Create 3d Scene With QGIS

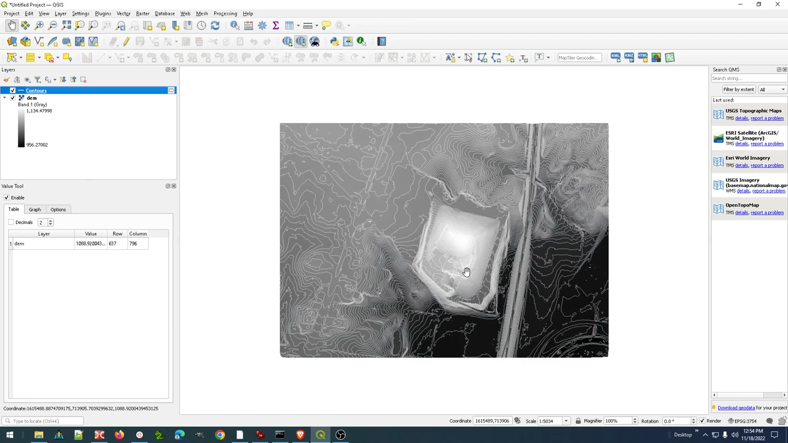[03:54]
I've got my image file in the same projection.
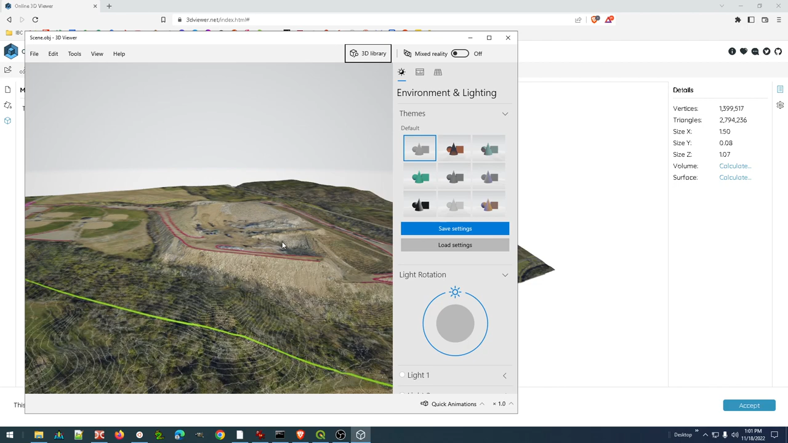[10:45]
And I can see... Let's just go ahead and... Max this. So, everything looks just like I want it to. A nice 3D view. And I can see a nice resolution to that surface.